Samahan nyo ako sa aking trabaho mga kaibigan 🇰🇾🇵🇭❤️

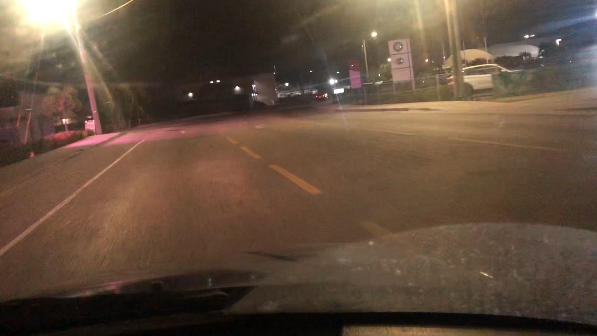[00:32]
napapasok na ako sa trabaho, nasa bypass na ako nyan Kung napapasin nyo, wala pang gano'ng mga kasasakyan sa kalsada lahat, mga tulog pa Galt to rito, pero mga bandang alas 7 nyan, sobrang ramay na sasakyan nyan traffic na